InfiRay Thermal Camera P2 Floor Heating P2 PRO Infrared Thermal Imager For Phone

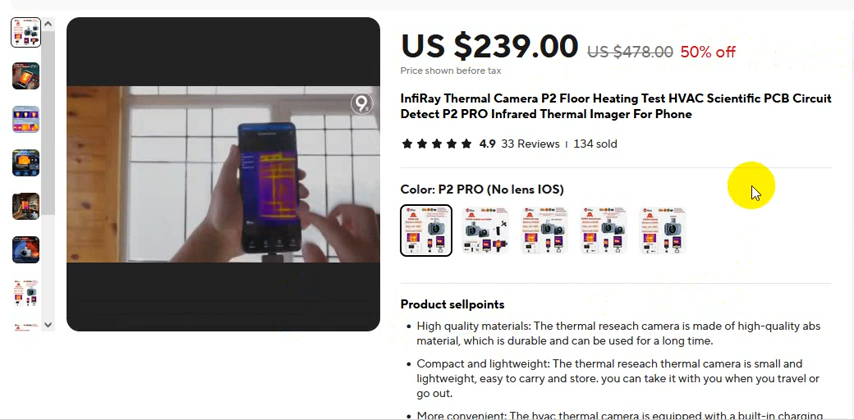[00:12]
product please please check video description this is the price product price and actual price 478
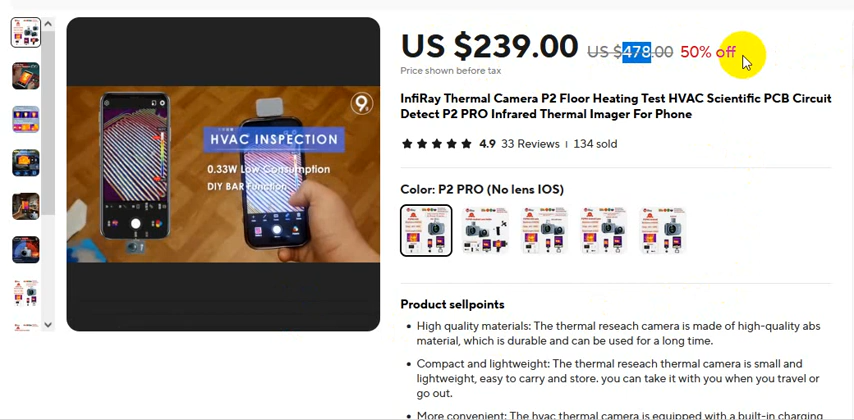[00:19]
US dollars but 50% off 50% discount okay and 33 reviews 134 sold. Inferi thermal camera P2 Pro heat testing
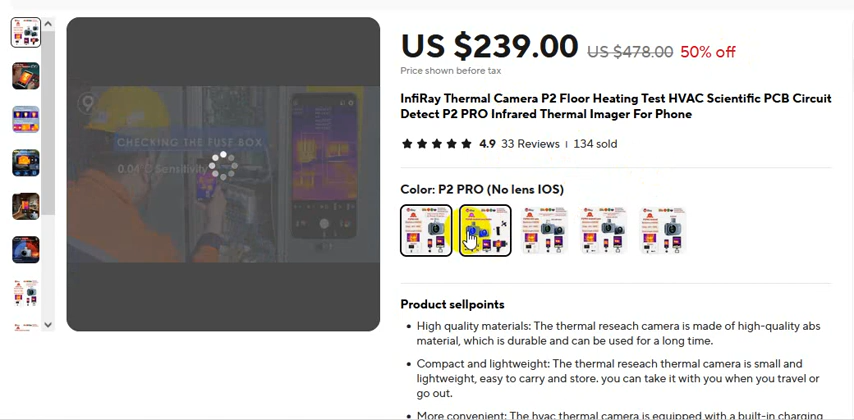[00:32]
and this one is this one is Android holder with holder and P2 Pro no lens iOS and no lens P2 Pro okay and this is the picture
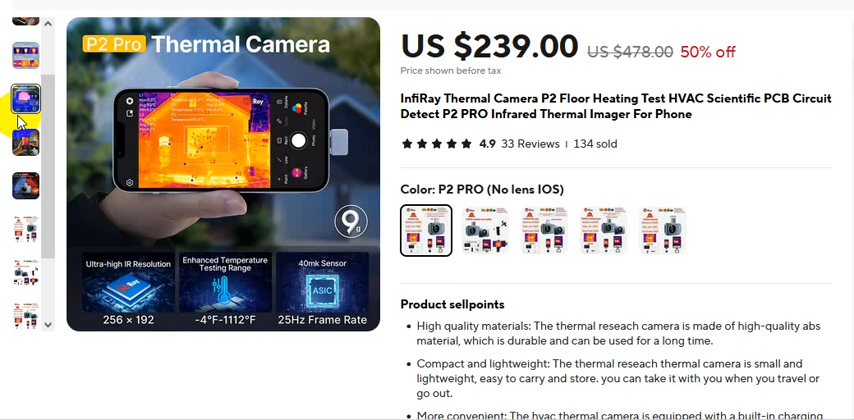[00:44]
P2 Pro thermal camera if you want to buy this product please please check video description okay and this is the ultimate video and this is the ultimate video.